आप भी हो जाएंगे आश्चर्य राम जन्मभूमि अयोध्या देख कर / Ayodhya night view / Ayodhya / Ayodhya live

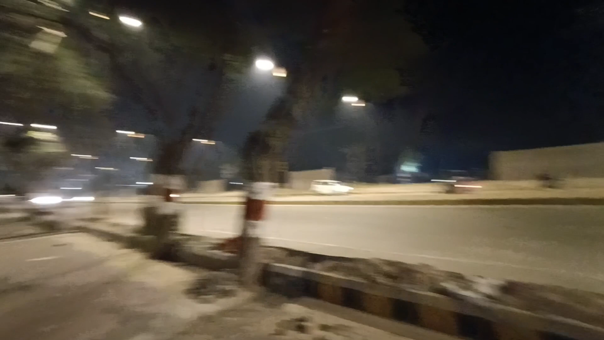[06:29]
ये देखिए ये कितना खूबसूरत ये मार्ग गाइस हो चुका है, ये आप देख सकते हैं।
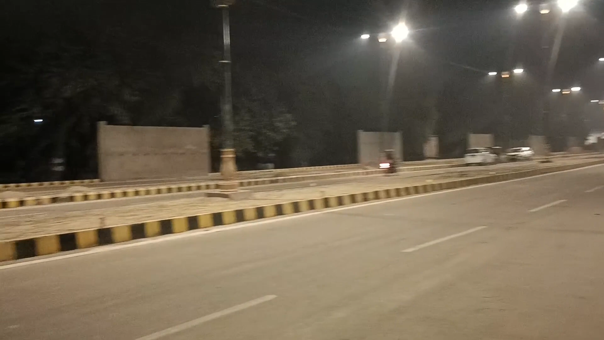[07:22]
वाह एकदम चकाचक बन के तैयार हो चुकी है, चमचमा रही है, जैसे लग रहा है कि प्रभु का स्वागत करने के लिए पूरे रोड को एकदम नव जीवन दे दिया गया है, आप देख सकते हैं।
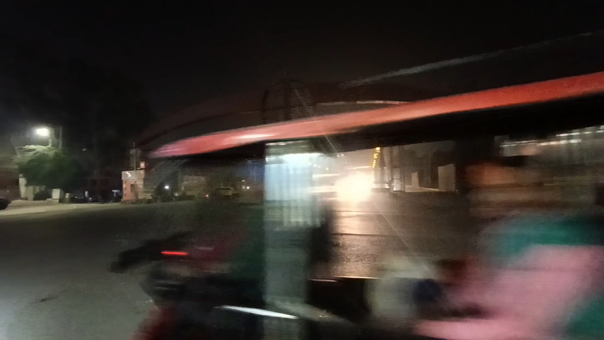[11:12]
देखिए ये बाईपास मार्ग है, ये हमारा बाईपास मार्ग है और बाईपास मार्ग के ठीक सामने ही यहाँ पर ये सूर्य स्तंभ लगाए जा रहे हैं। ये आप देख सकते हैं 7 घोड़े के साथ।